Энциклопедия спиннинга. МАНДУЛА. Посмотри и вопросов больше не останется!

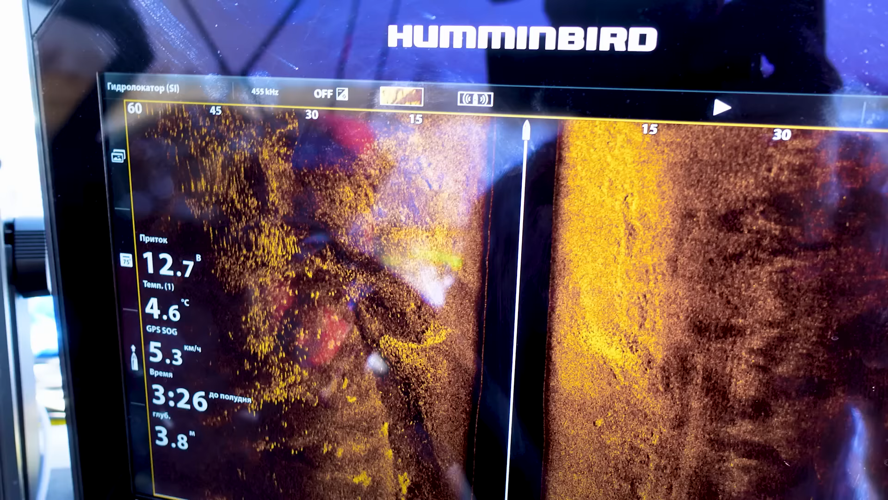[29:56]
On screen: water 4.6°C, speed 5.3 km/h
Быстро покажу, как в апексе выглядит эта стая. Вот эти вот отдельные белые пятнышки, черточки.
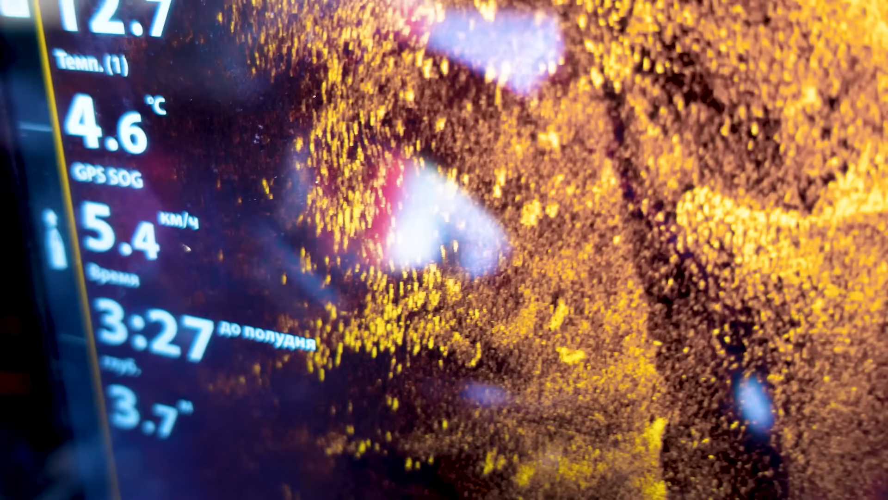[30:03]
On screen: water 4.6°C, speed 5.4 km/h
Ну, не очень удобно просто одной рукой снимать, другой рукой крутить.
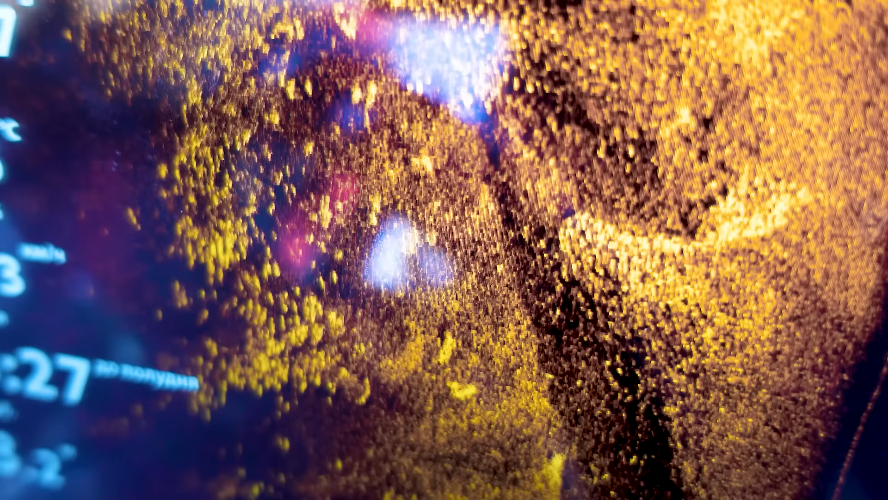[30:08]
Вот, поэтому я немножко подмазываю. Вот смазанная рыба, да? Но видно, что это такая огромная, плотная стая.
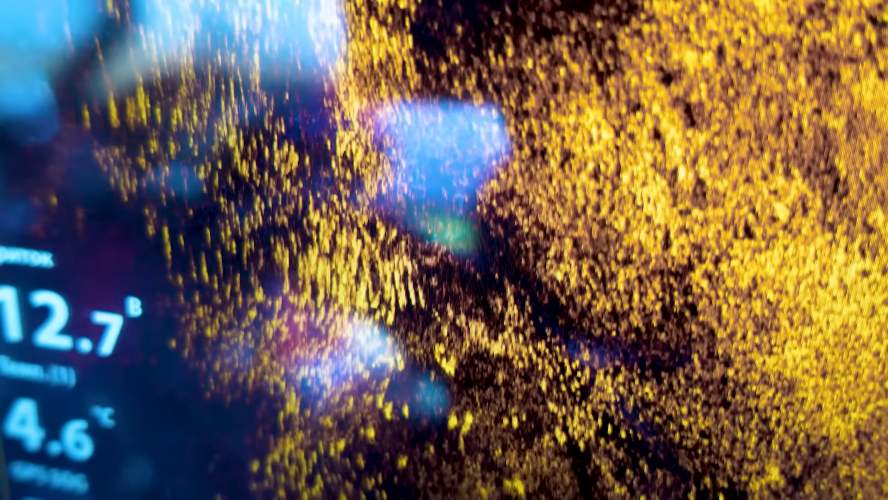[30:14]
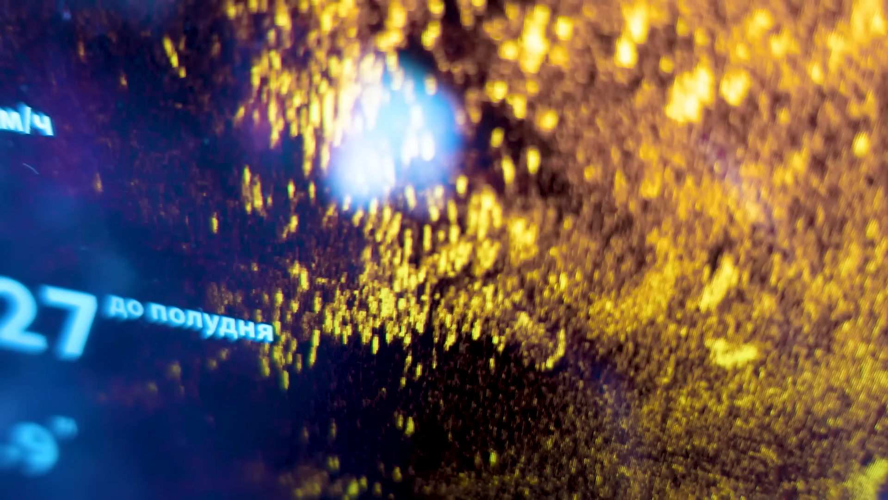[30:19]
Вот очень красиво стоят. Короче, рыбы здесь достаточно.
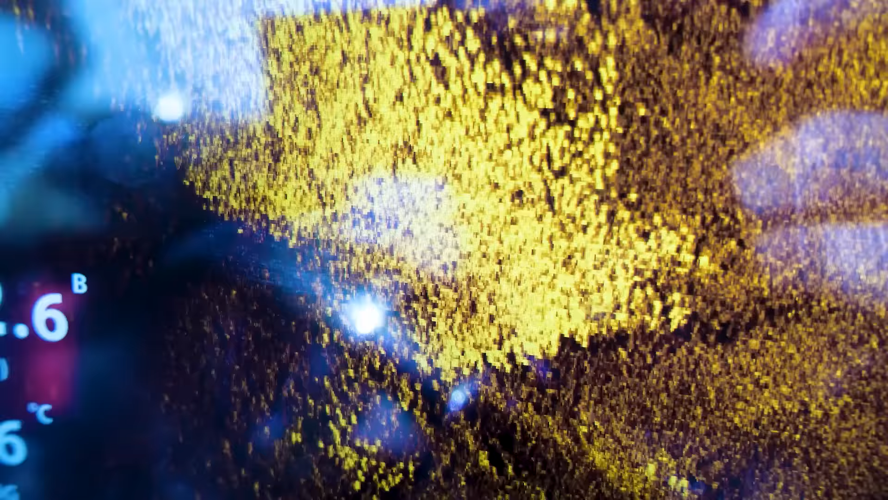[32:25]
А вот это в аписи 100% карась. Ну прям 100%.
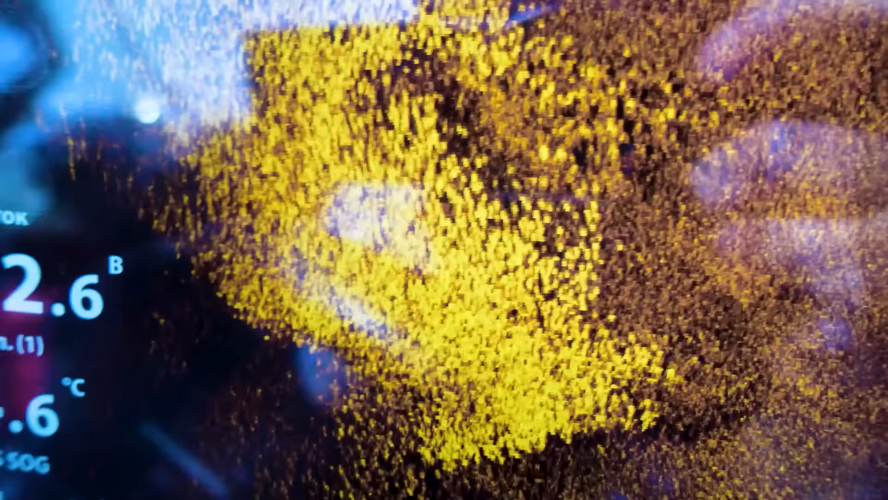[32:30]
Я его и в рот ловил, и он подбагривался случайно, и выглядел прям один в один. То есть его много-много-много, круглые точки.
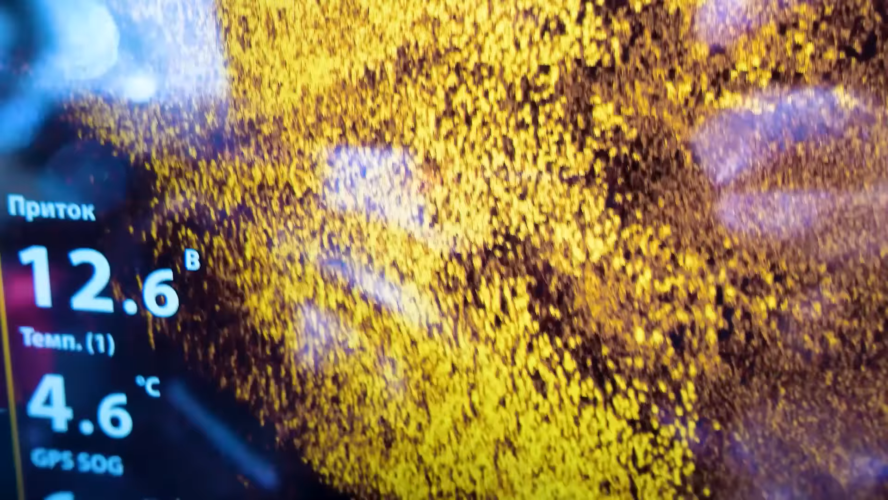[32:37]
И обычно такие огромнейшие стаи, просто неимоверных размеров. Со щукой пока не ладится.
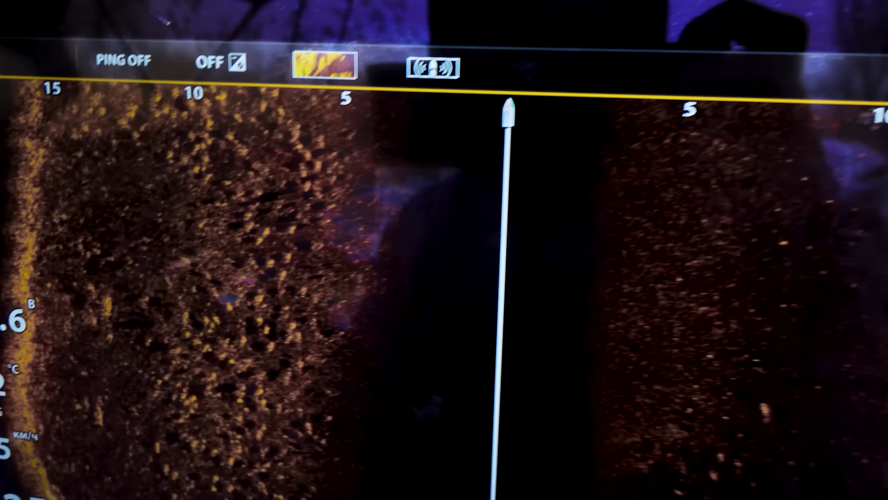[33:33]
Здесь очень много рыбы. И вот интересно, обратите внимание, видите, силуэты, они такие неточные, да?
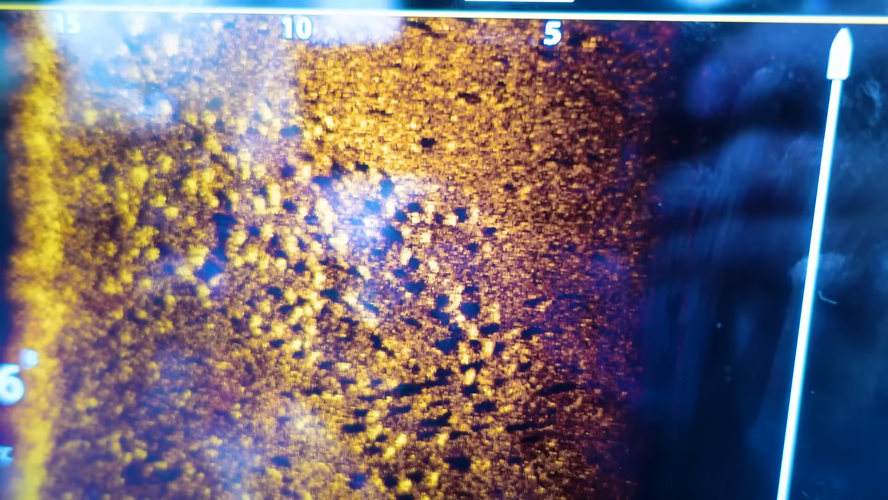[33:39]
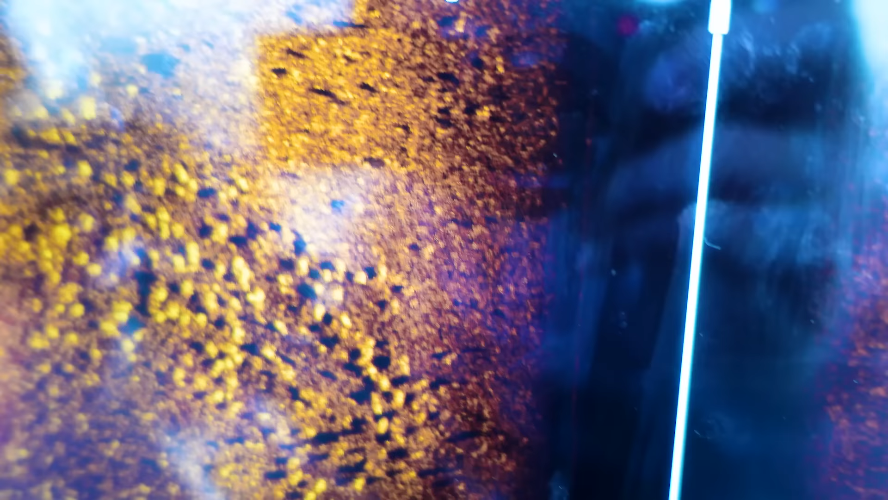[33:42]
Они такие подразмытые. Это означает, что вся эта рыба в движении.
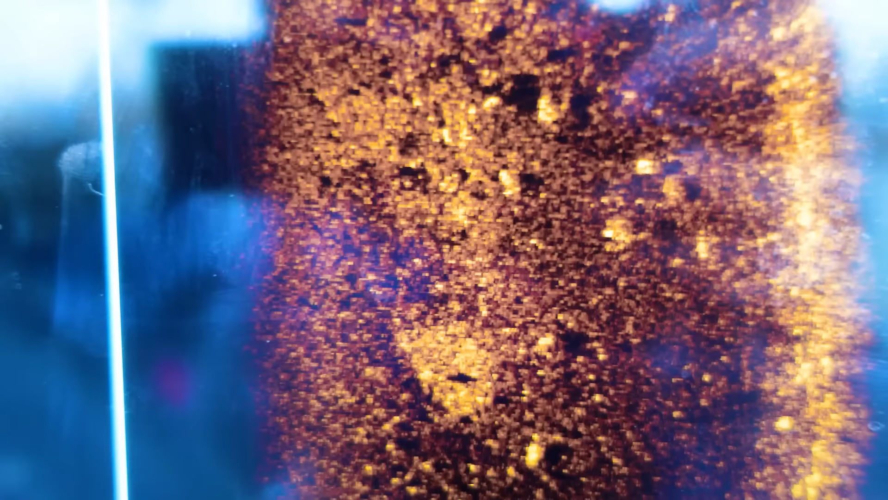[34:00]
И вот с этой стороны, вот тоже, вот эти белые точки, каждая точка, это рыба. И силуэт нечеткий. И вот очень нечеткие силуэты. Это означает только одно, вся эта рыба немного в движении.
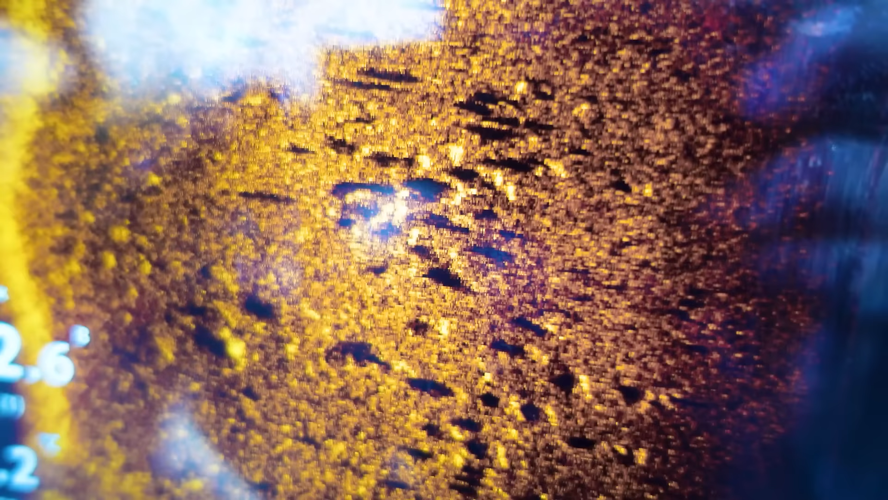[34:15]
Фигня какая-то, толстолобы же не клюют.